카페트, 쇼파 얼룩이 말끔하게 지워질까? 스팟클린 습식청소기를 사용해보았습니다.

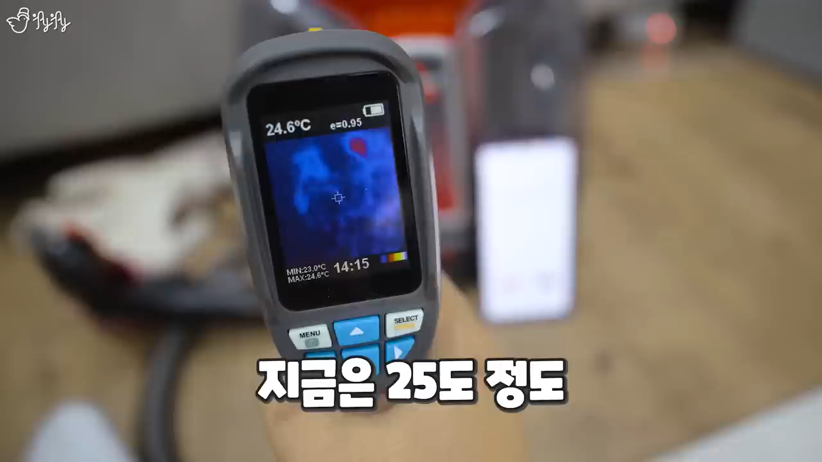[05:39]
On screen: spot 24.6°C, max 24.6°C, min 23.0°C
김이 흐리고 있거든요. 따뜻해지는 것 같긴 합니다. 손으로 만져봤을 때는 아직 모르겠어.
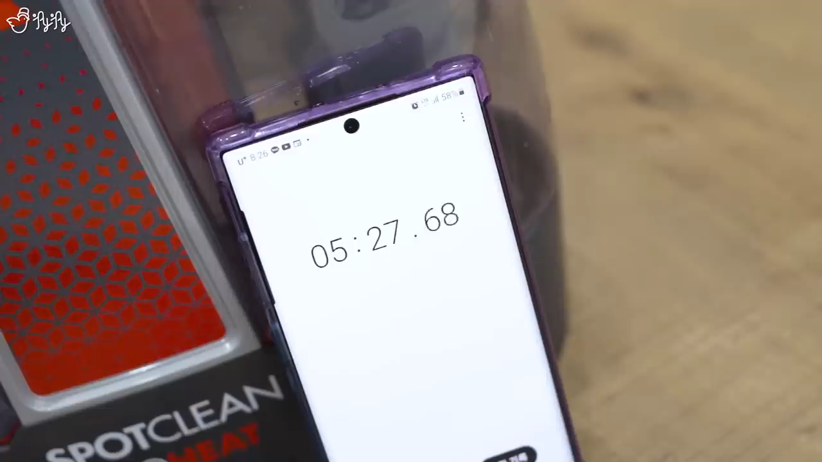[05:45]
이제 점점 올라가고 있습니다.
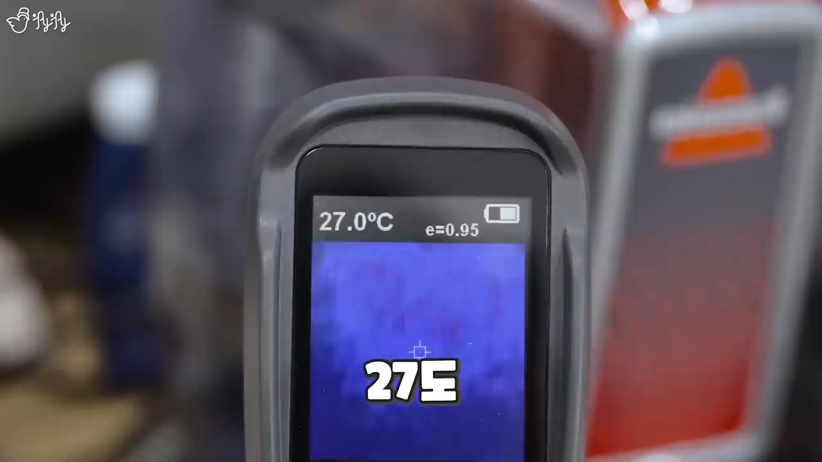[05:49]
On screen: spot 27.0°C
27도. 지금 켜놓은 지 8분이 지났어. 9분 다 돼가요.
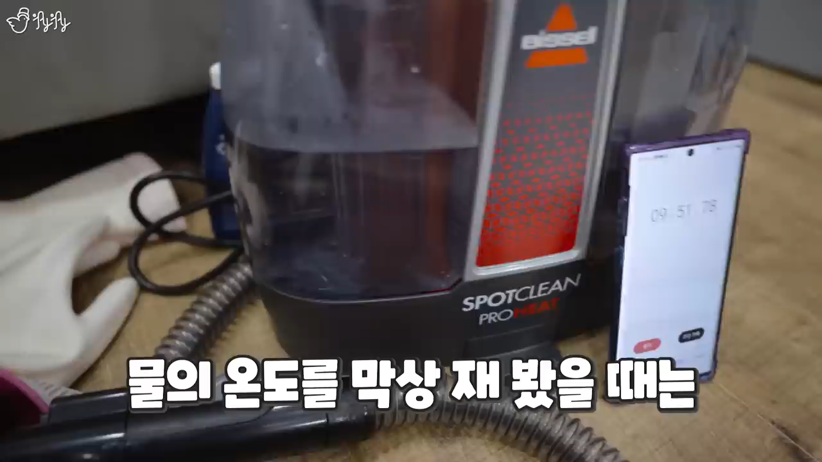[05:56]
기계 온도는 이렇게 높은데 물의 온도를 막상 재봤을 때는 거의 10분 가까이 켜놨는데 그렇게 많이 온도가 올라가진 않았다.
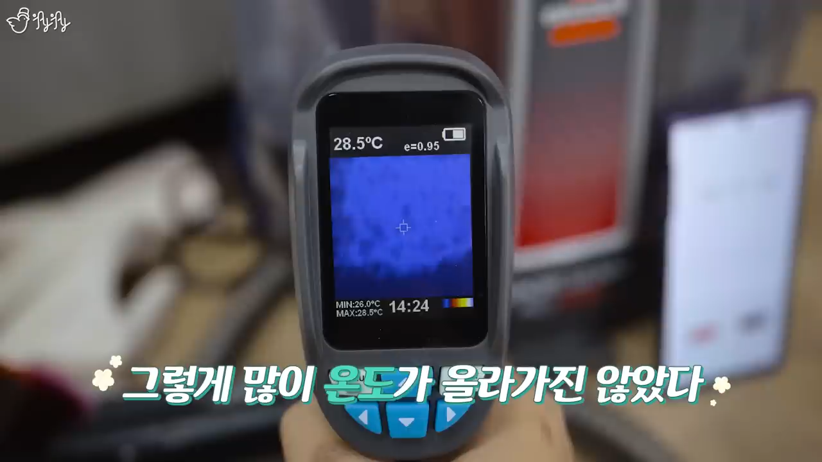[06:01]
On screen: spot 28.5°C, max 28.5°C, min 26.0°C
단시간에 뜨겁게 만들어주는 시스템이 아니고 따뜻한 물을 넣어놨을 때 느리게 씹게 해주는 그 정도로 도와줄 수가 있을 것 같고요.
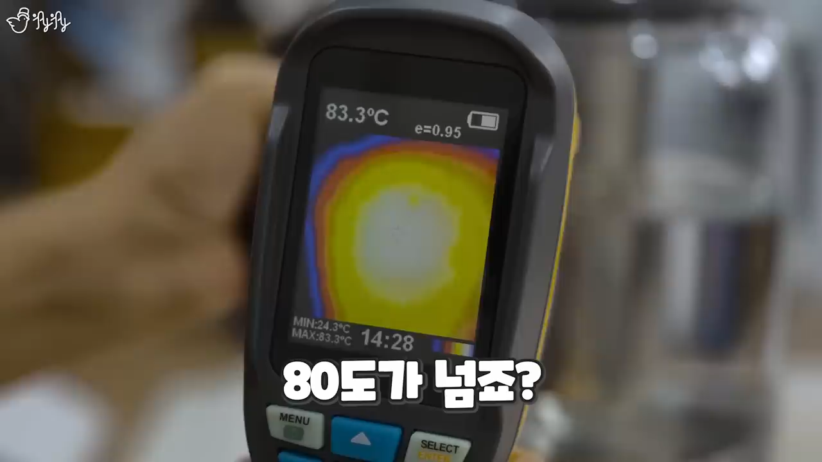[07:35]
On screen: spot 83.3°C
80도가 넘죠? 엄청 뜨거워요. 이 지점을 한번 닦아볼게요.